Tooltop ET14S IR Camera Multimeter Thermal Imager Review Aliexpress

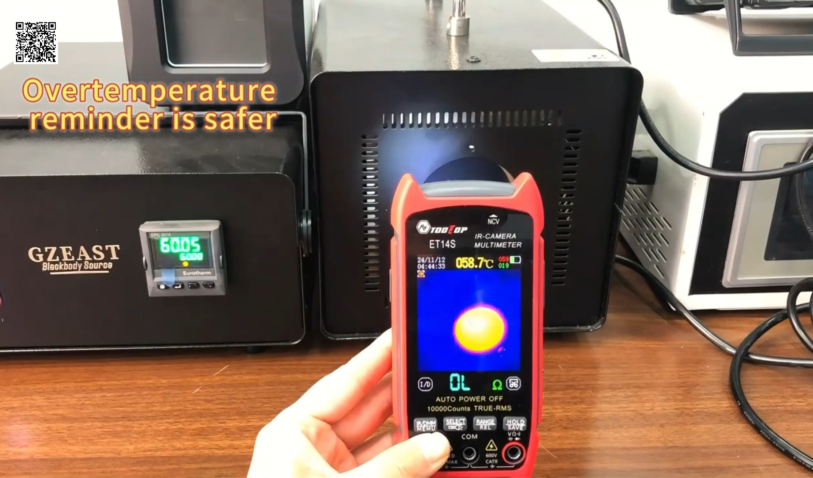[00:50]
making it ideal for detecting overheating components and potential system failures.
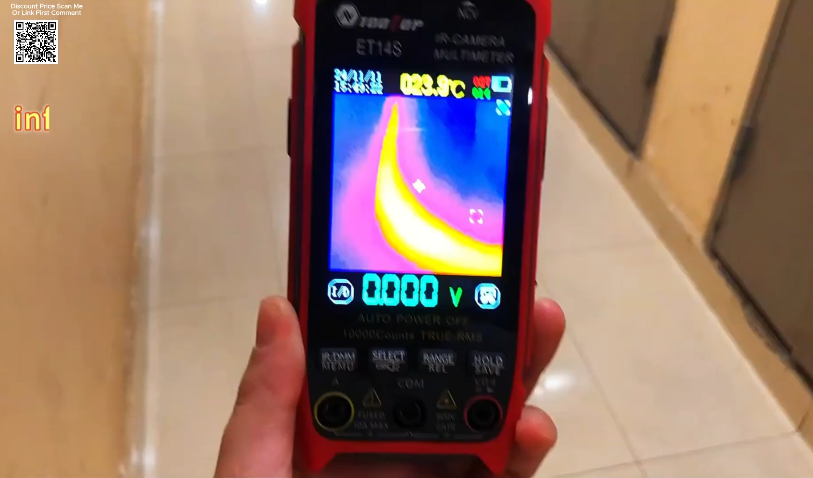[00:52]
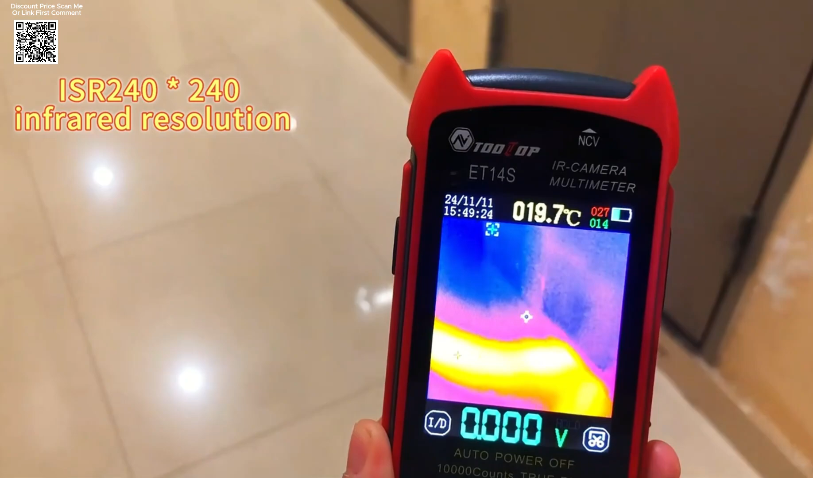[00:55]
On screen: spot 19.7°C
Additionally, the device supports an optional macro lens for close-up thermal imaging,
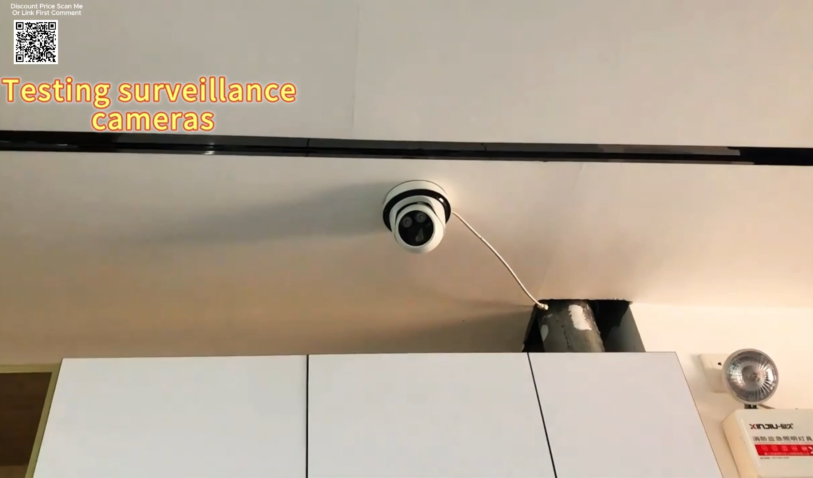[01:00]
enhancing its usability for circuit board inspections and other detailed applications.
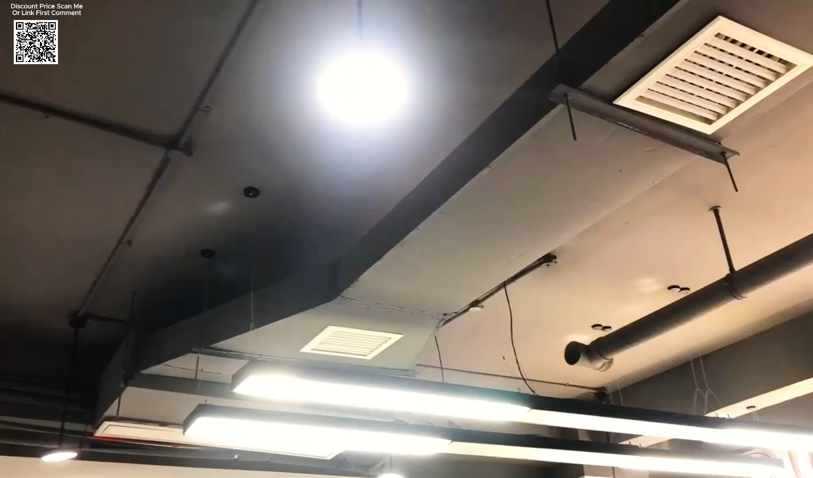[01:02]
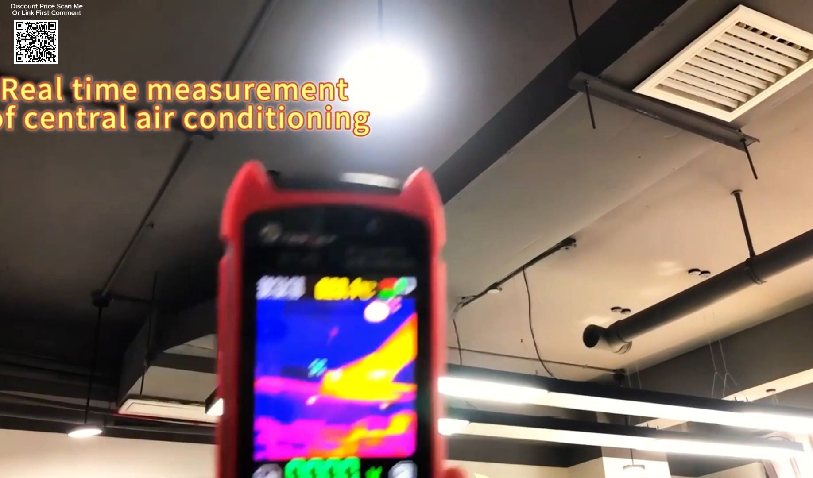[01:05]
The built-in multimeter boasts a 9,999-count true RMS display,
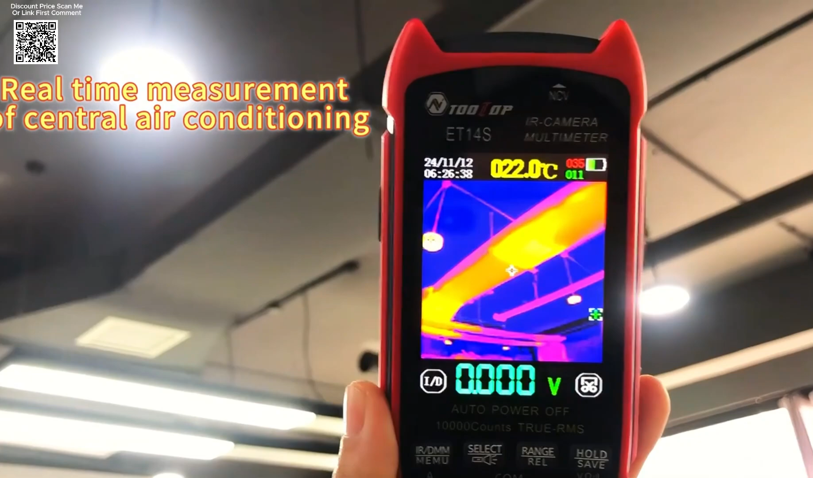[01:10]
On screen: spot 22.0°C
capable of measuring AC, DC voltage, and current with high accuracy.
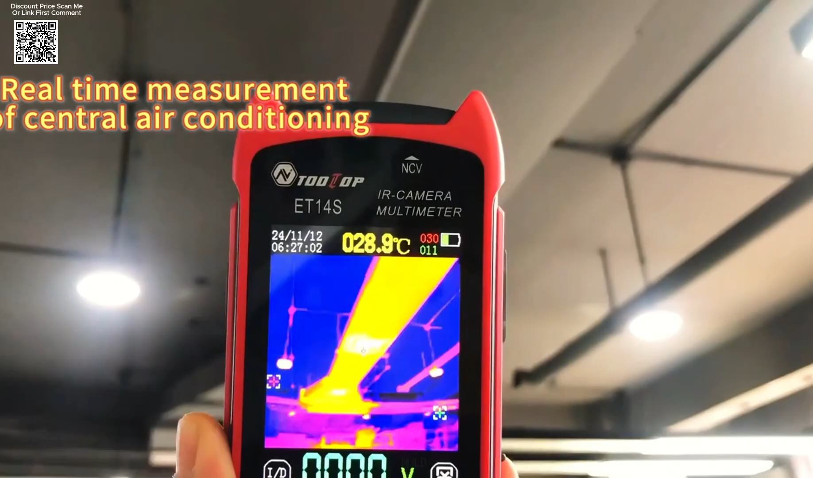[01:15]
On screen: spot 28.9°C
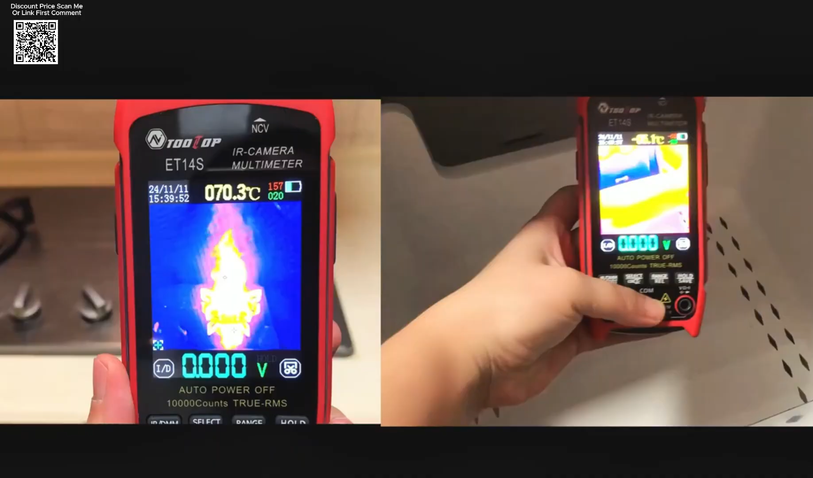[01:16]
It also includes resistance, capacitance, diode, continuity testing, and duty cycle measurement functions.